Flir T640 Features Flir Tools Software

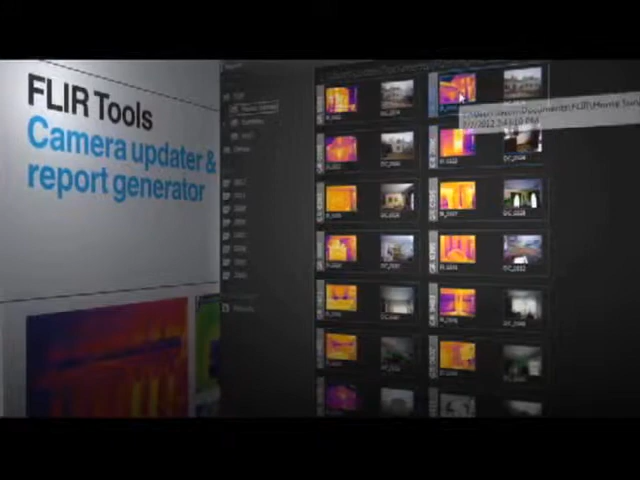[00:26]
Perform detailed post-processing with FLIR radiometric JPEGs,
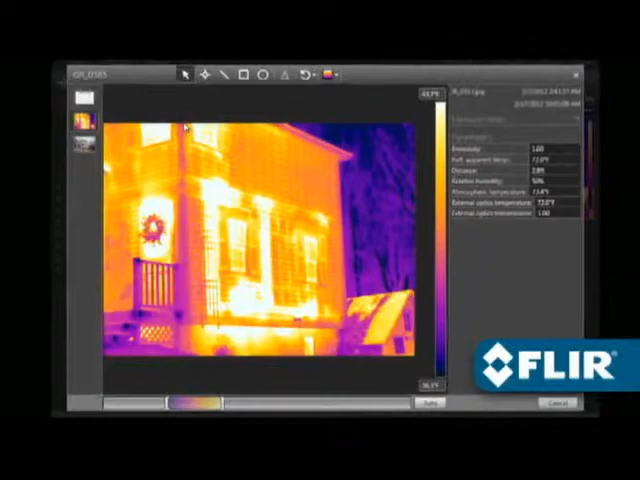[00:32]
thermally tune the image, choose a different color palette,
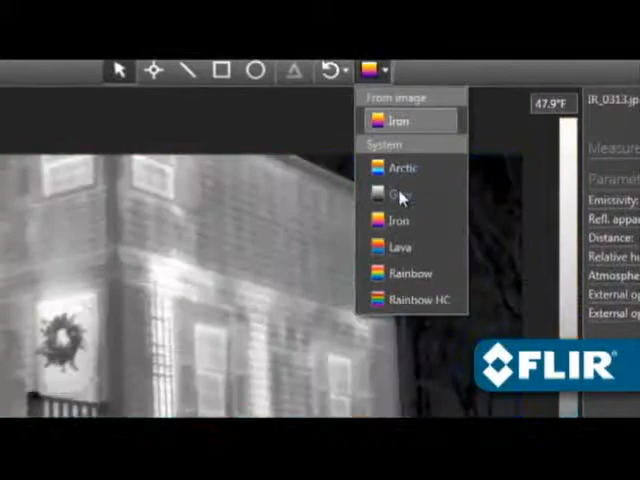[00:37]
On screen: scale top 47.9°F
position spot meters, lines and area shapes to take temperature measurements,
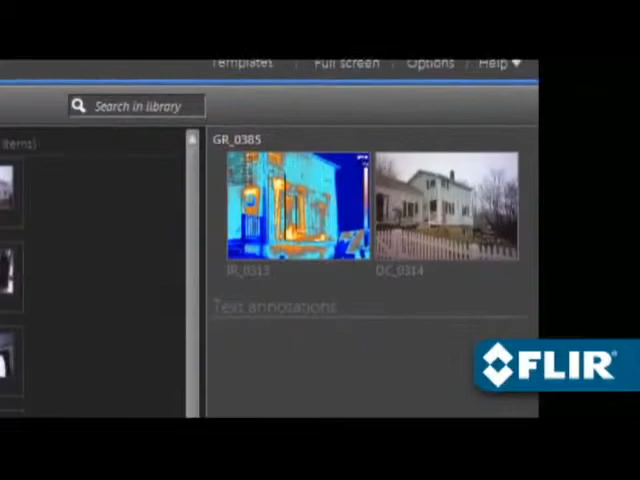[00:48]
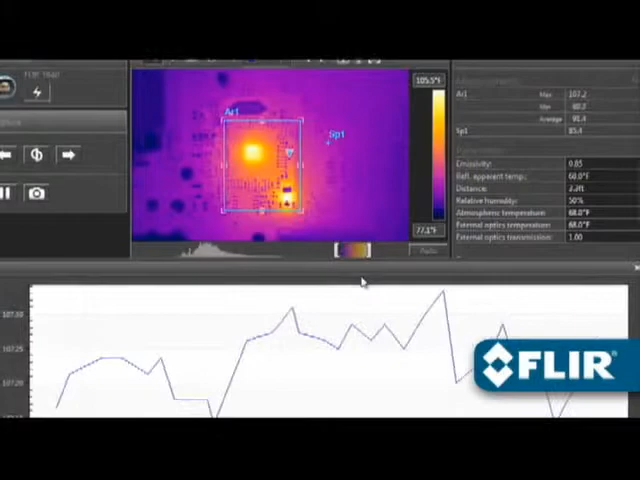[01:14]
FLIR's new T440 and T640 now offer
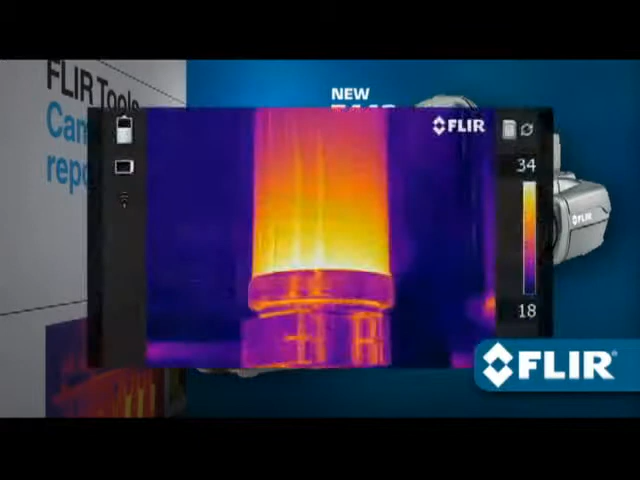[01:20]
MSX enhancement that adds visible light definition to thermal images in real time right in the camera,